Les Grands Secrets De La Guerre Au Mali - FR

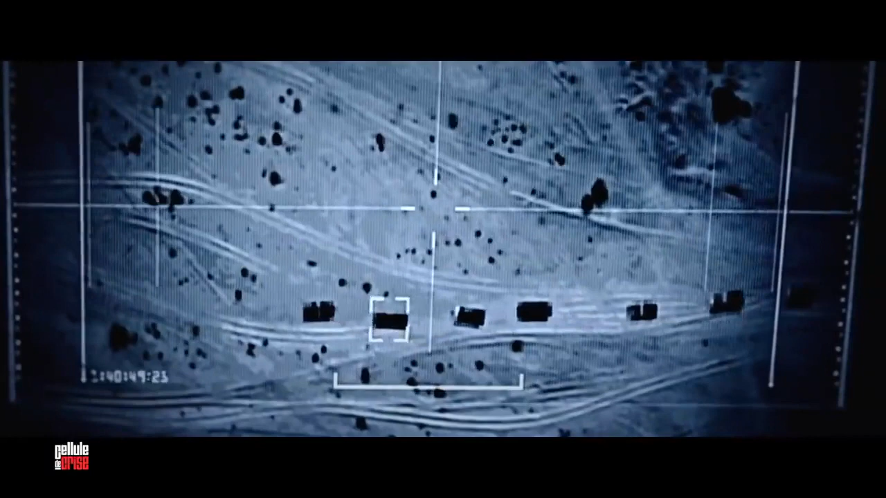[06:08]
On a du renseignement avec des caméras au-dessus de cette colonne, relativement haut pour ne pas être visible du sol,
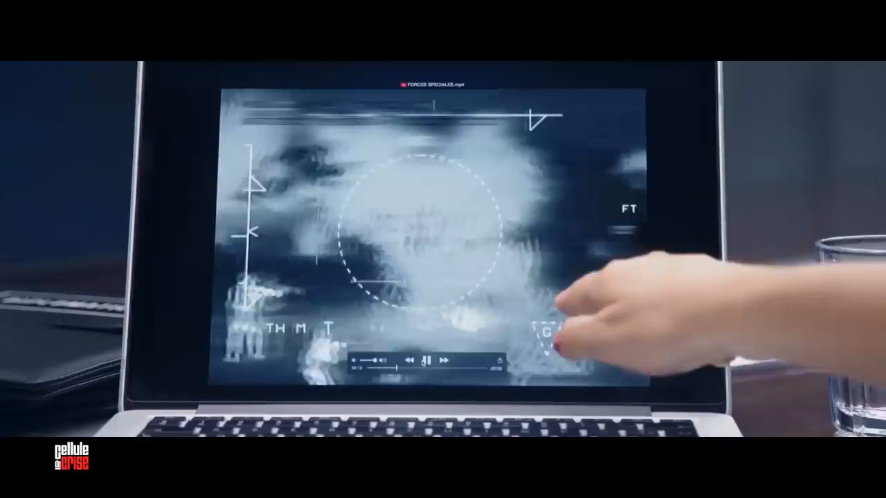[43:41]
Dans ce buisson, deux silhouettes blanches, ce sont des djihadistes. Mais comme les forces spéciales ont des jumelles de vision nocturne, elles peuvent voir sans être vues.
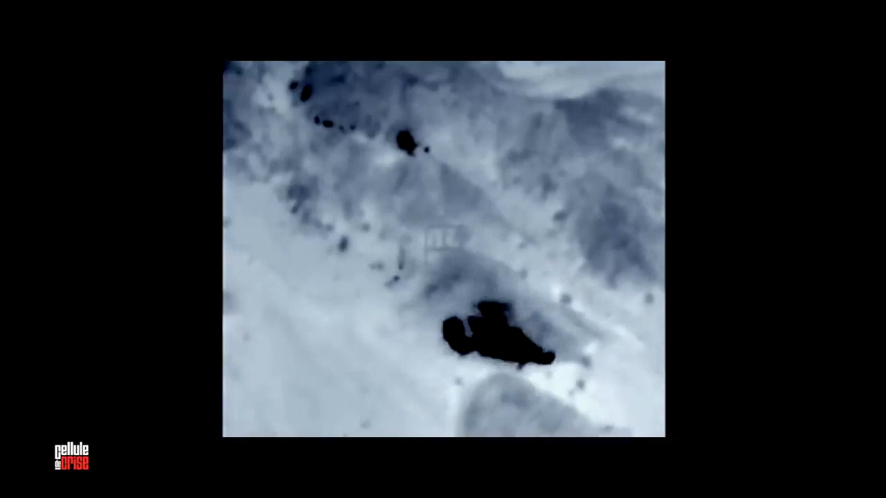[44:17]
Les djihadistes fuient, là on en voit deux.
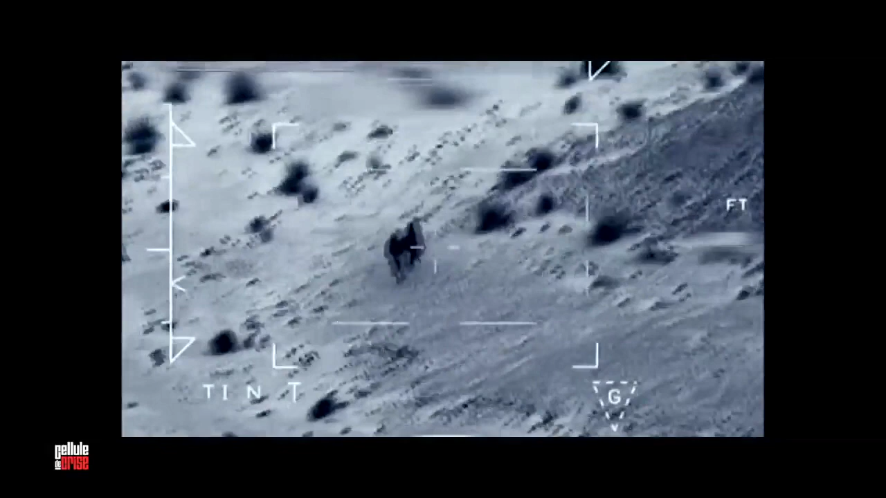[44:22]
Et c'est l'hélicoptère qui va les prendre en chasse. Voilà, l'hélicoptère, là, les prend en chasse, frappe et les élimine. Et ces forces spéciales n'ont pas fini de jouer les premiers rôles. Et non, car l'état-major va confier à ces forces spéciales la prochaine étape stratégique de cette guerre.
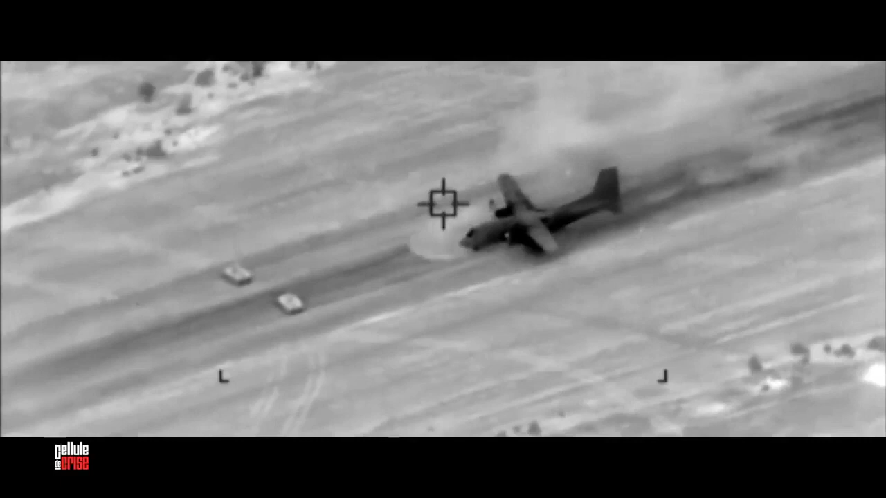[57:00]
Cette même nuit, malgré des véhicules qui obstruent la piste, un avion des forces spéciales se pose sur l'aéroport. Sans même couper ses moteurs, il débarque un commando et repart aussitôt. L'aéroport est pris sans résistance. En tant que patron des forces spéciales, j'ai pas voulu rentrer dans la ville.
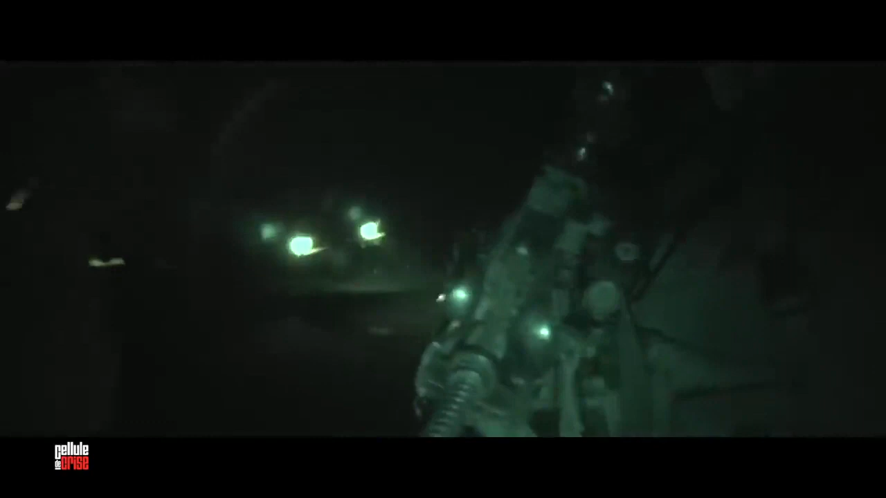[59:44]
Au même moment, 246 parachutistes sautent sur la ville.
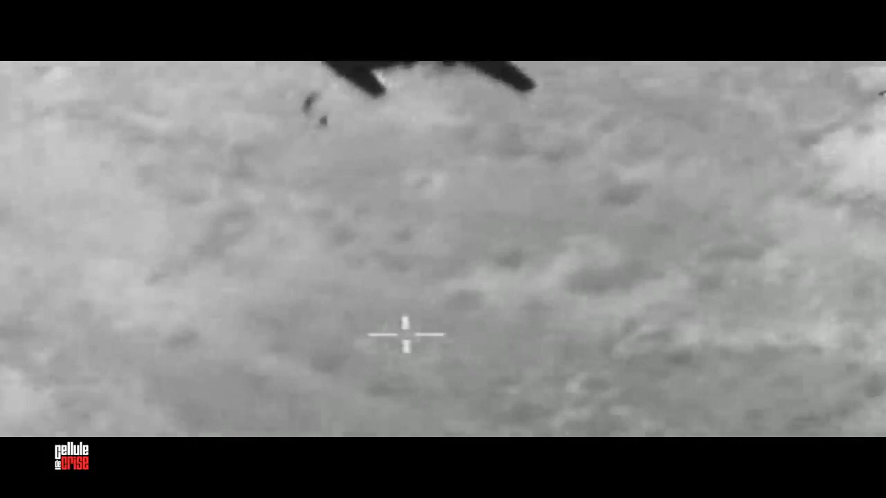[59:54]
L'un des deux drones dont dispose l'armée au début de cette guerre a été réquisitionné spécialement pour filmer l'opération.